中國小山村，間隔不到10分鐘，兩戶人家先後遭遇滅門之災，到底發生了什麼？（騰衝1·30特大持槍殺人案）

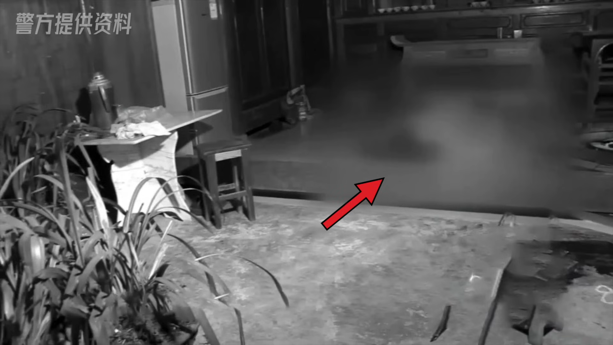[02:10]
老父亲邵维志已经接连中弹,